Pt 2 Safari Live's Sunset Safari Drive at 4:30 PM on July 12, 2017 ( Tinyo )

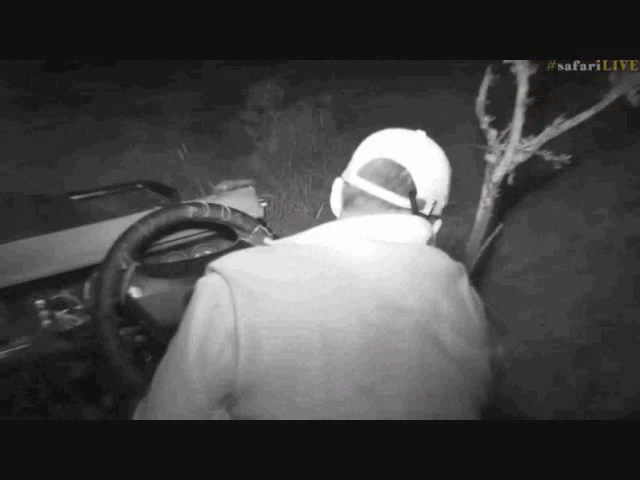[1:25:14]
I just want to see where she's gone. Where are you? Oh, there you are. So still sitting in front of the car.
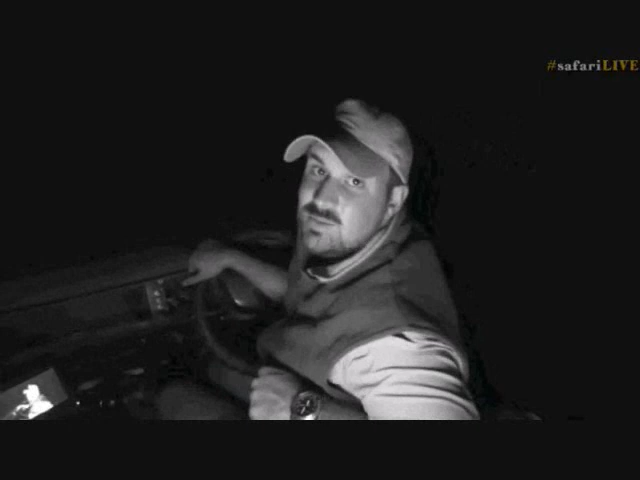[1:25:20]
And it seems like that's where she's going to stay. She has found a little scent that's happy to smell around. And there we go. It's drifted off a little bit. She's in front now. You can see there's without the IR how dark it was. And that's when the light comes on. Now are you going to go and investigate? It's already old enough now to go quite far from the den. You can see it's quite big. Mary, you're saying they have very strong teeth for their age. They do. They have incredible teeth and jaw structure.